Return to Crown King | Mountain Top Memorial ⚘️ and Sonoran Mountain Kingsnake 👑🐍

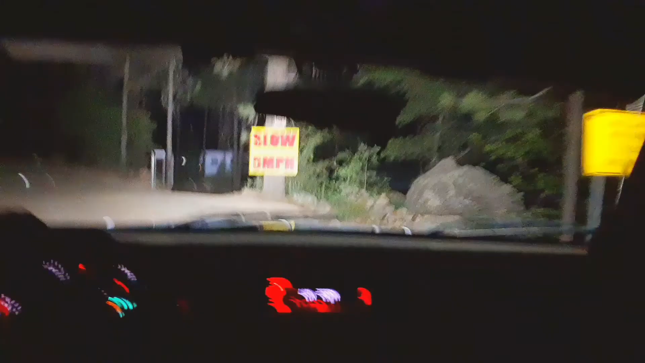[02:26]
I wonder what it's like going across the bridge in that first right I'm just cruising up through that neighborhood You know what's up in front of us Do the left into the right Even behind us Yeah
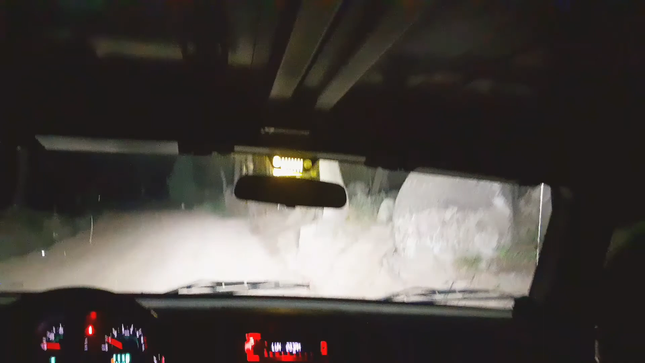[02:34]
For a minute What do you think?
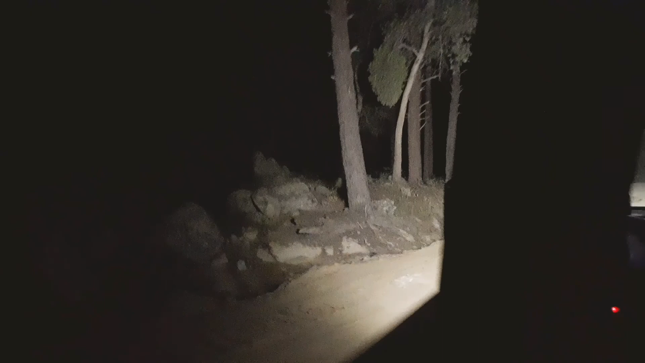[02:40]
There's a pullout up here to the left I mean there is A little ways up It shouldn't be that far Really?
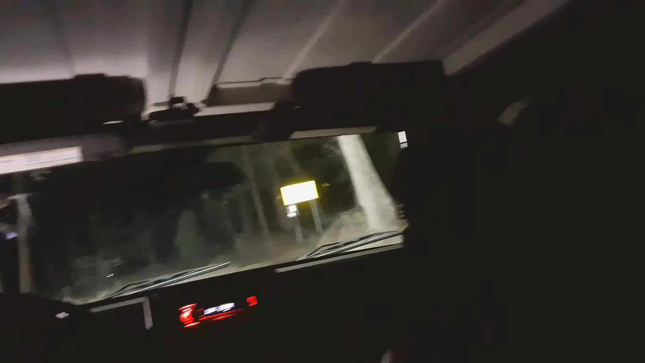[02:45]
Yeah We'll just go there We'll just do it from there What